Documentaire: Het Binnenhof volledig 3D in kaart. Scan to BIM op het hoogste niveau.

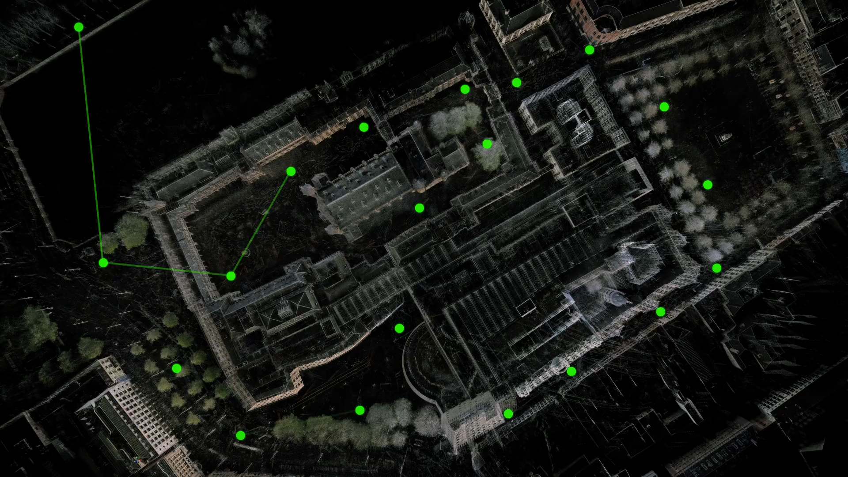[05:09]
Zo is er een netwerk ontstaan rondom het binnenhofcomplex waar we ten alle tijde naar terug konden refereren.
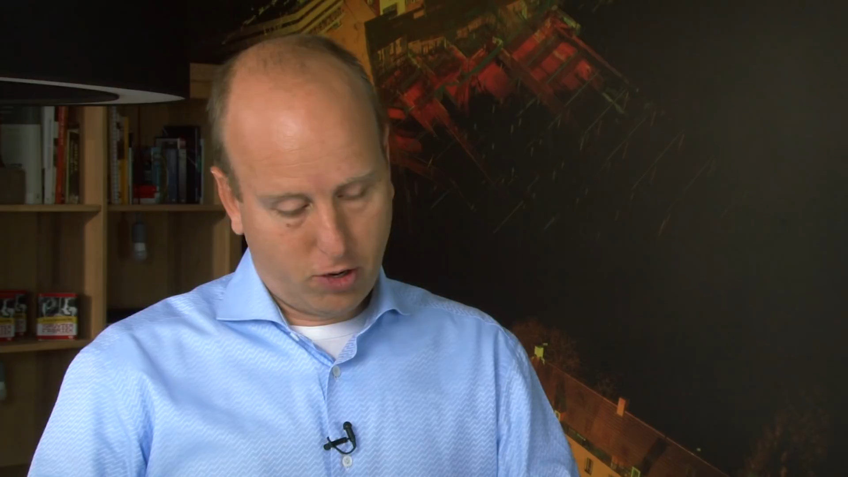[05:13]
Als je de scans zo aan elkaar zou koppelen zonder dat je gebruik maakt van dat meetpuntennetwerk, van dat meetboutennetwerk wat aangebracht is,
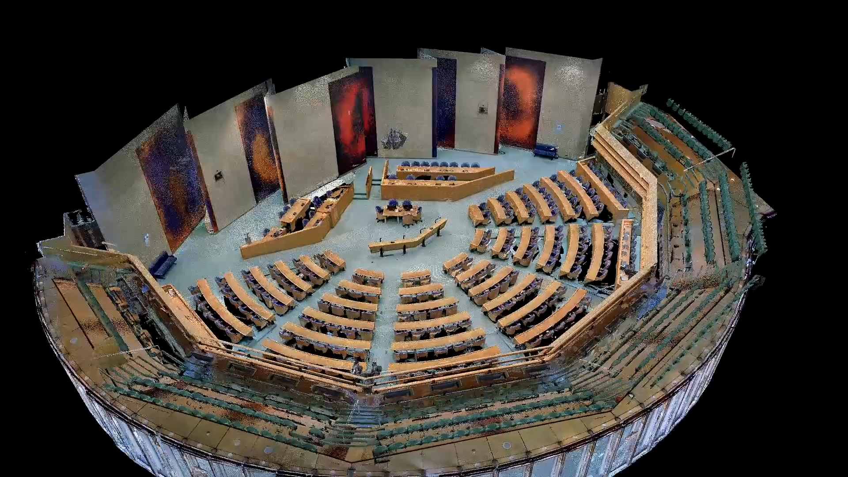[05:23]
dan kun je het verwerken van de scandata alleen maar doen door gebruik te maken van de software die bij de laserscanner hoort.
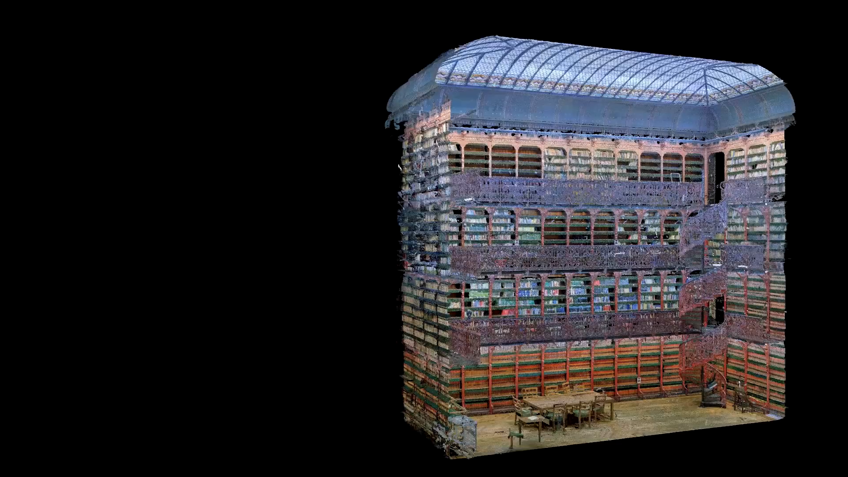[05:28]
Je maakt dan een te grote doormeedfout, doordat je iedere keer allerlei scans aan elkaar blijft plakken zonder dat je naar een vast referentiepunt verwijst.
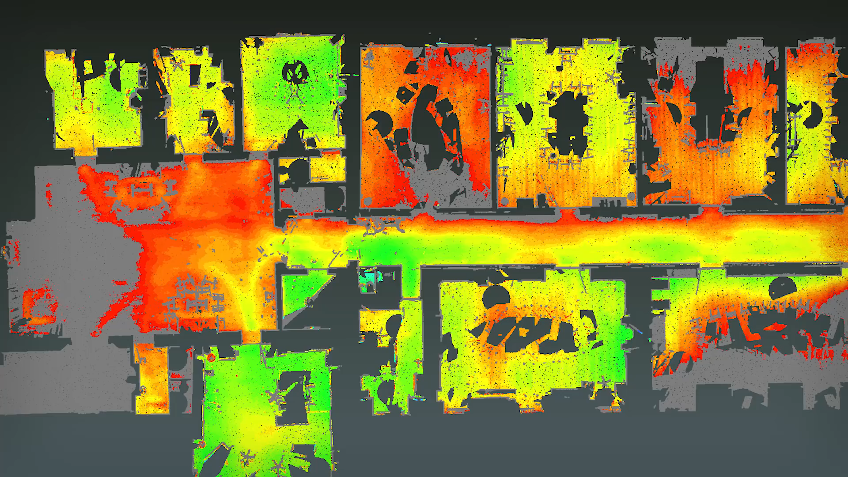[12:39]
Ja, zo'n modelleur die ziet eigenlijk in de vorm van een soort kleurenkaart,
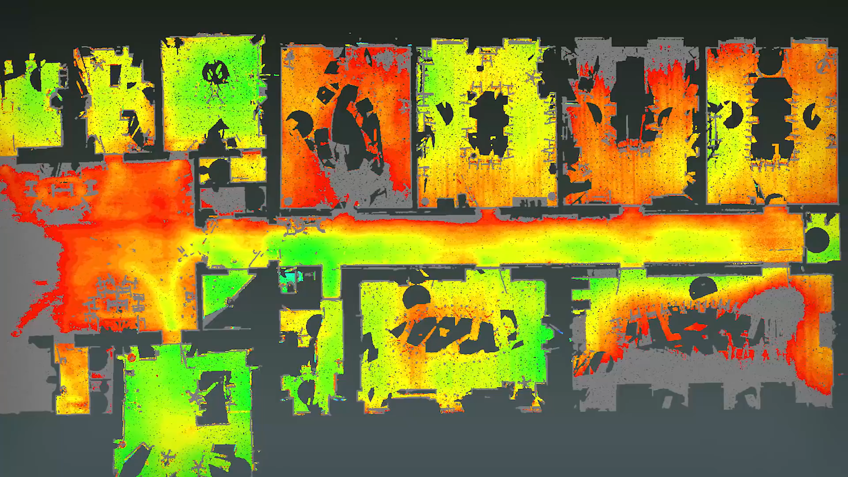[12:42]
ziet hij, dat heet een deformatieanalyse, ziet hij hoe een vloer verloopt van links naar rechts of van voor naar achter.
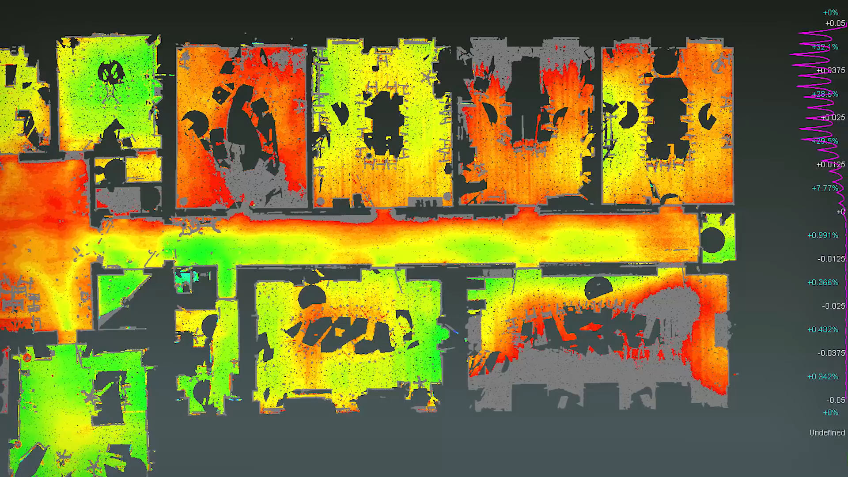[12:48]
Hij kan eigenlijk aan kleurtjes zien hoeveel millimeter per meter zo'n vloer schuin verloopt.